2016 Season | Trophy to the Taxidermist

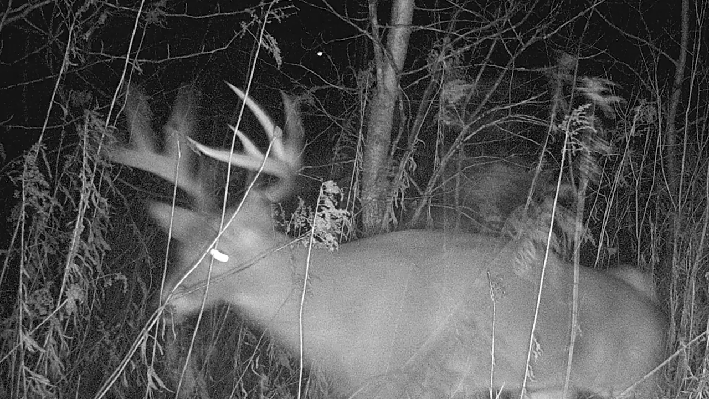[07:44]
It would come through the field in early evening and dawn hours.